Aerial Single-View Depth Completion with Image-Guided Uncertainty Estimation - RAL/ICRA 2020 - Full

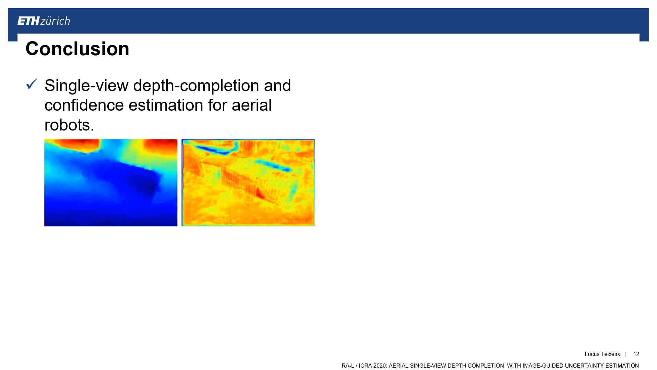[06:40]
It runs in real-time, taking only 60 milliseconds per frame on a NVIDIA TX2.